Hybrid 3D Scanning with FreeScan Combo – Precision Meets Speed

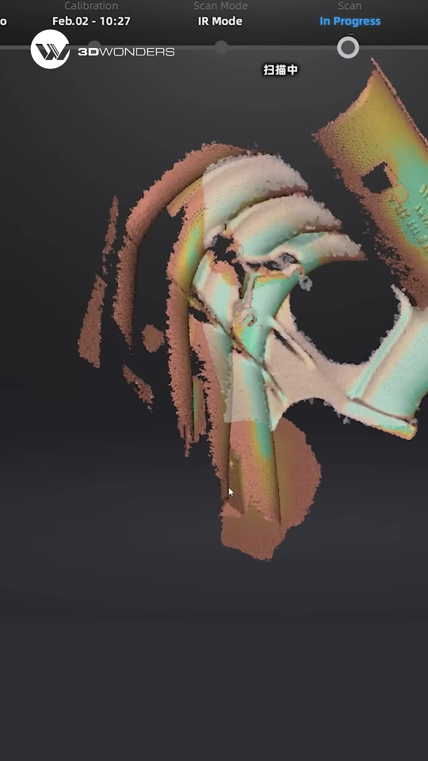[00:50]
Perfect for capturing organic shapes, dark surfaces, and even human faces.